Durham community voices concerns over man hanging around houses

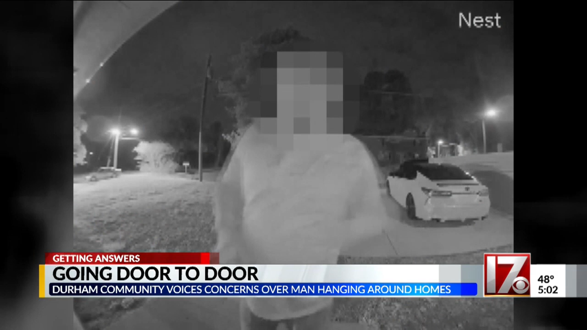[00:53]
Hey, what can I do for you? Hello? This is doorbell video capturing the man at Milan Cherumi's Apex Street home. He'd saw me open the door, letting my cat out, so he knew somebody was home. My friend. The man showed up around 2 in the morning. You can hear him mumbling. For me in the house. Asking Cherumi for money. Gave me a kind of a sob story about his car running out of gas and needing $5. Told him I didn't have any money, and then he walked off.